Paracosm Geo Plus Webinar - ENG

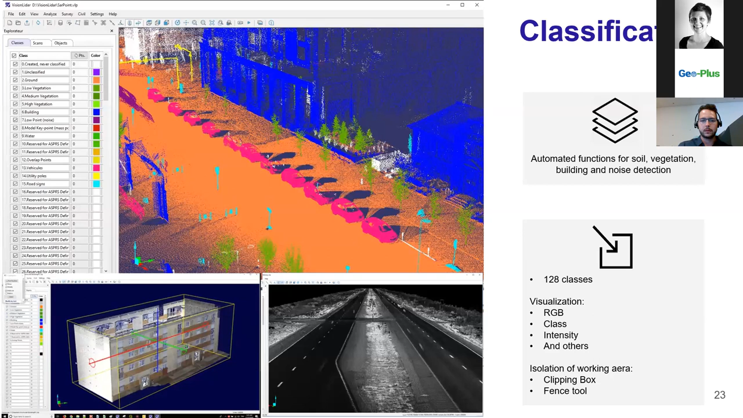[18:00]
And most of them being, uh, coming from automated function. Automated process, such as ground detection or building detection. Uh, we are working on the new AI classification tool, which will come out soon. Which will do all that classification by itself. You don't want, you won't have even to select a process. The software will start doing the classification by itself. Uh, to help you work on your point cloud, you can isolate your working area.
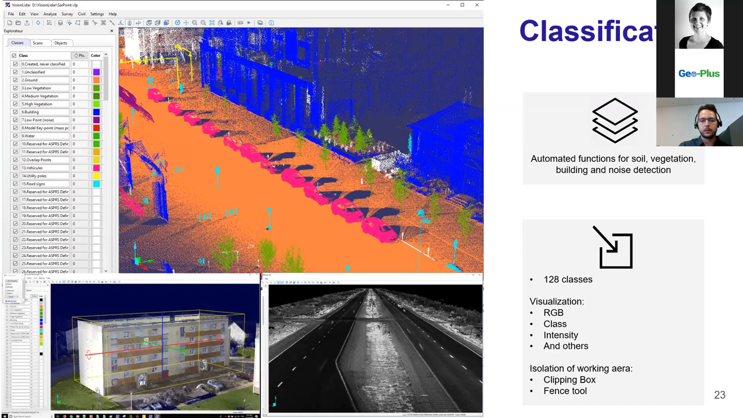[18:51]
Or you can use a fence tool, which was, which will isolate your work, your point cloud in a 2D perspective. And you have different way to visualize your data set. Uh, I know that Paracombs is coming soon with the intensity value with their PX80. So that's one of the way you will be able to visualize your data within Vision LiDAR.
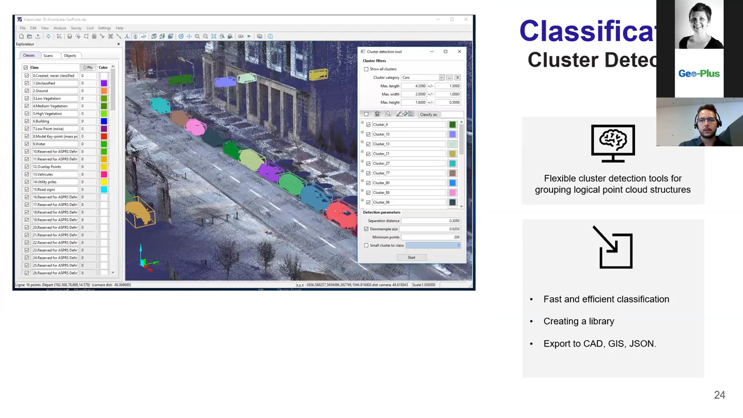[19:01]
And next is the cluster detection feature we have in Vision LiDAR.
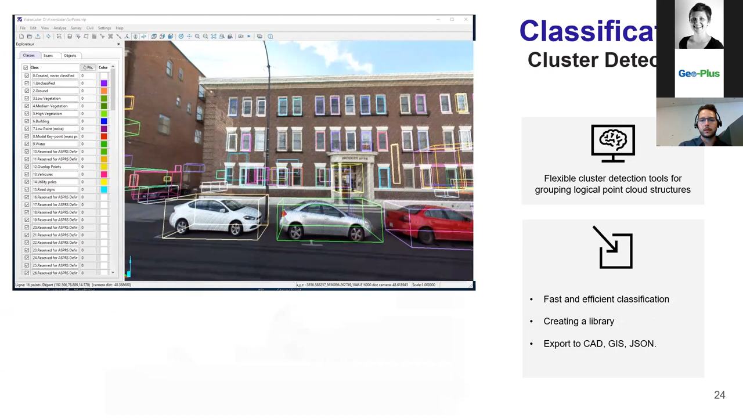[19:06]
As you can see on the screen right now, once the ground is detected, we can simply turn it off to create floating elements. From which the software will be able to do, to do some grouping of logical points. Which will create boxes around those group of points. And from the filter within the menu, you will be able to classify by batch, all the similar type of object. So all your cards can be selected at once and classified at once.
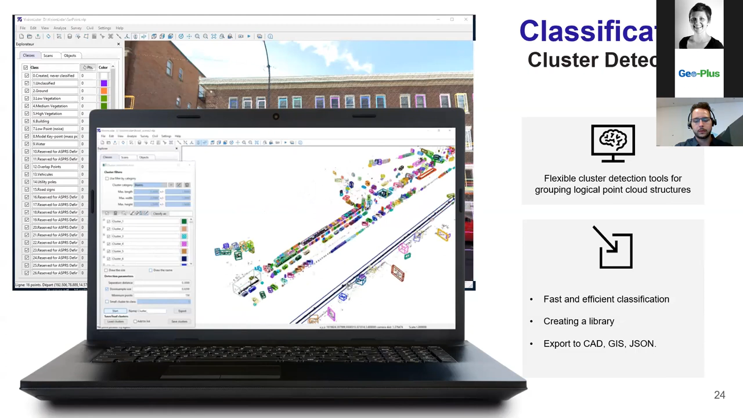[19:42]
Then you will have the possibility to turn that layer, even though it's a class, to be precise. It can be turned off, so you won't see the card anymore within your project. So by using that tool, you have a way to clean and quickly classify some,
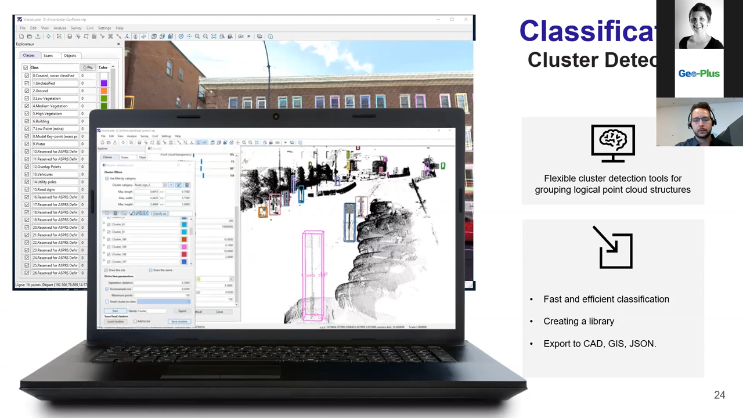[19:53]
same type of object within your project. All of that can be exported within a library.
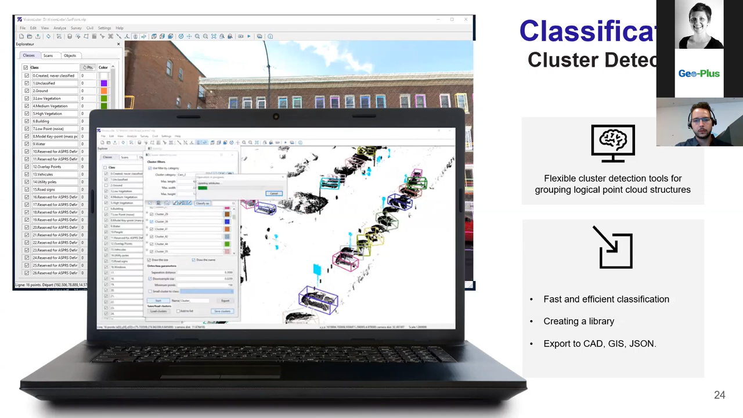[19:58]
You can save those boxes within a library to reuse them in other projects.
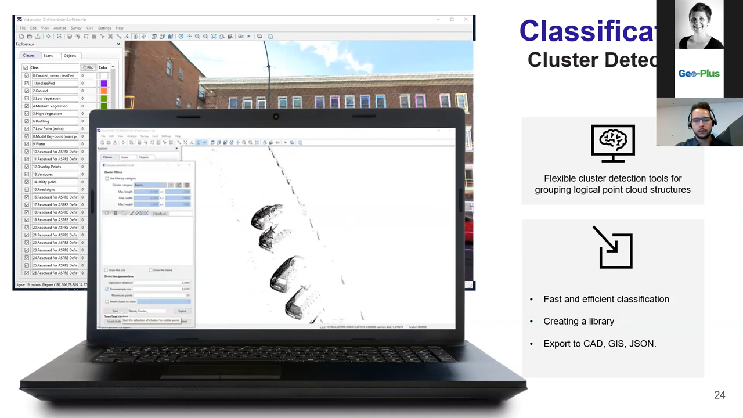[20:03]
And you have also the possibility to export in different format.
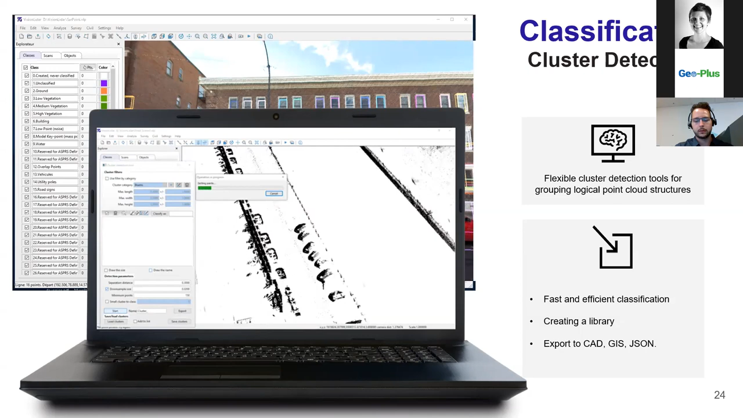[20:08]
Spherical images. In vision like that, you can upload your spherical images directly from your project, to your project.
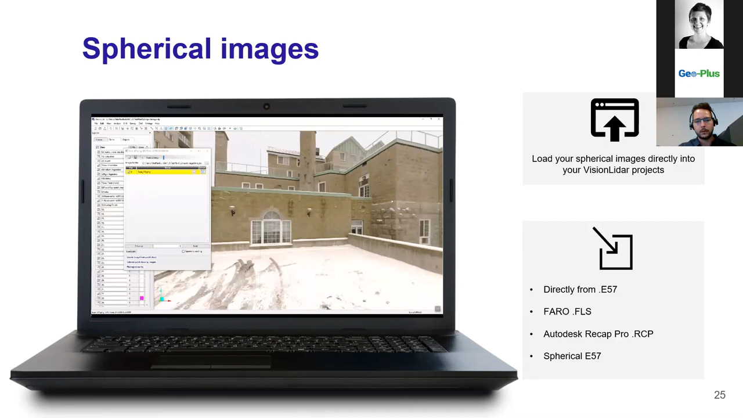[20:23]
Giving you the possibility to display the images on top of your point cloud. As you can see now on the screen, there's a lot of areas which were not acquired by the scanner, which is normal. If you have an object in the way, like a car, everything behind that object won't be acquired by the scanner. So when you do vectorization or classification, having the possibility to add on top of that,
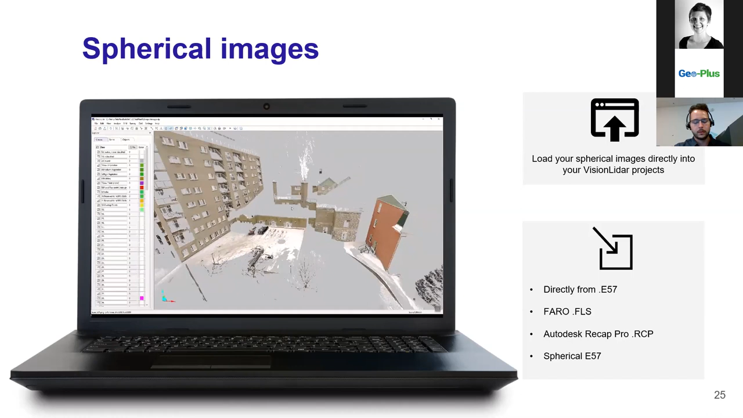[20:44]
some photo will help you greatly producing your deliverable and getting better results. The next part is the analyze part of vision IDAR. So the software comes with a powerful analysis tool, which allows you to detect the differences between your scan and the plane, as we can see at the top of the screen. So you can colorize by distance your point cloud from that plane.